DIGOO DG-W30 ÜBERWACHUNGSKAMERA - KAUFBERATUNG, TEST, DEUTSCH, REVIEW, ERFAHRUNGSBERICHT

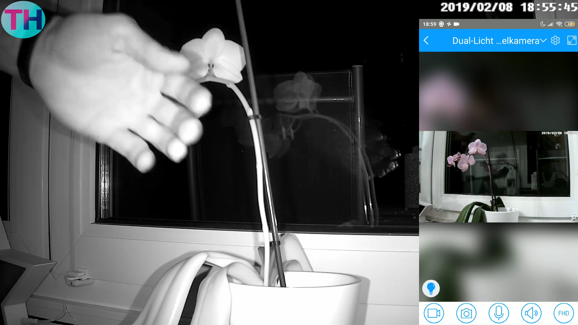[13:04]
tonaufnahme funktion oder gegen spreche funktion ausprobiert funktioniert auch gut dann kann man hier noch auswählen full hd oder normales hd 27 p dann die
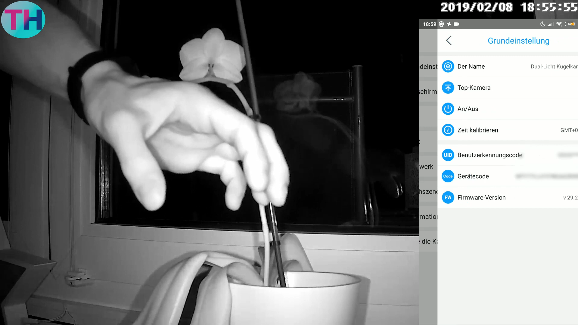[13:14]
grundeinstellung da gibt es diverse funktion zum einstellen ich gehe jetzt nicht komplett überall rein dann hier kann man den